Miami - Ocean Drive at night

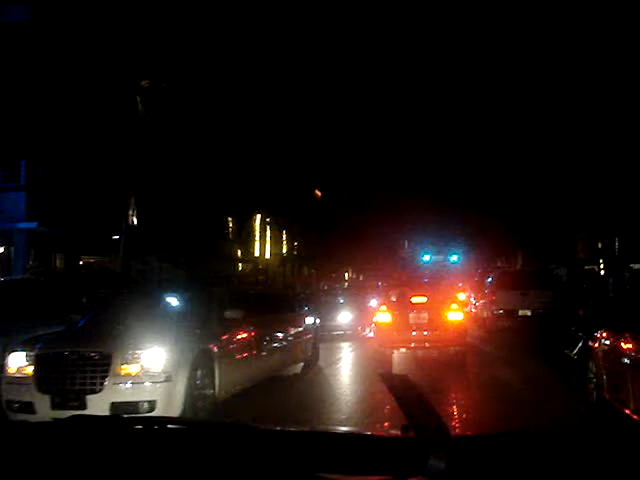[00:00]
Oh, filma essa loja aqui. Muito legal essa loja. Começou? Aham. Ah, tem um hostel aqui.
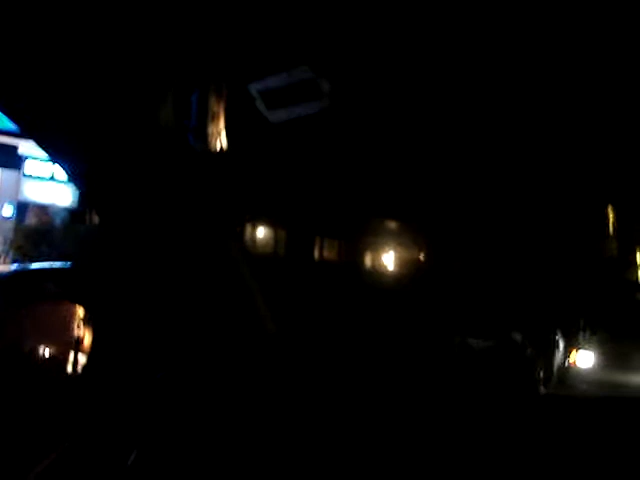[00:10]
É, o Deco Walk. Era muito caro? Não, era mais barato. Agora estamos na Ocean Drive.
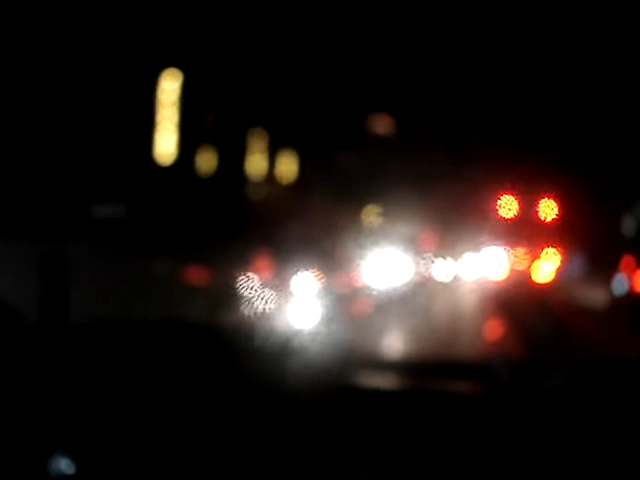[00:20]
Era aqui, não era? Acho que era. É, mas era até o pouquinho. Olha o negócio do ponteiro. Vamos lá, mas a gente vai tirar amanhã.